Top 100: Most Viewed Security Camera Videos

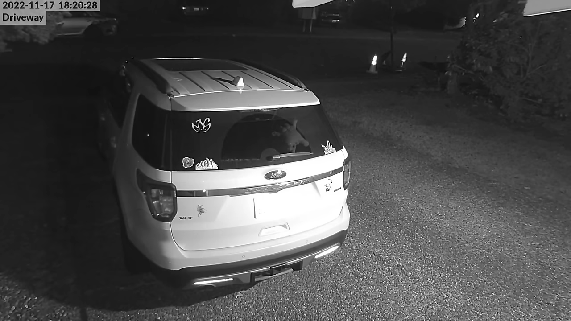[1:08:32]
A driver in a pickup came roaring down the street before scraping the side of Arsenie's neighbor's car.
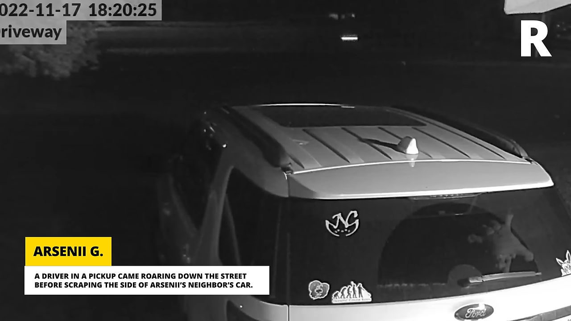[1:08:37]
That wasn't the only damage he did.